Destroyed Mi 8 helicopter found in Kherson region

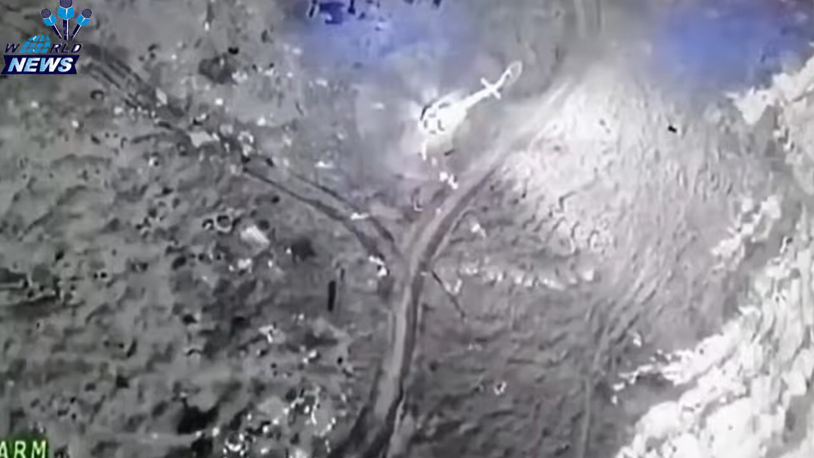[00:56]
In the Kherson region, under unknown circumstances, the wreckage of a Mi-8 helicopter was discovered.